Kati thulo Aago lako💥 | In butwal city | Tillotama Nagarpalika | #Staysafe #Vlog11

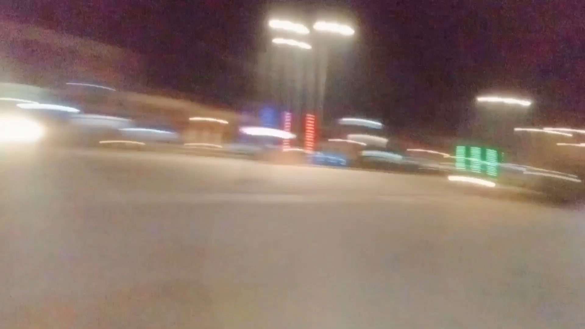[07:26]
अब चाहिँ मेन रोडबाट हिँड्दैछौँ अनि यो मेन रोडमा यस्तो बपाल छ होइन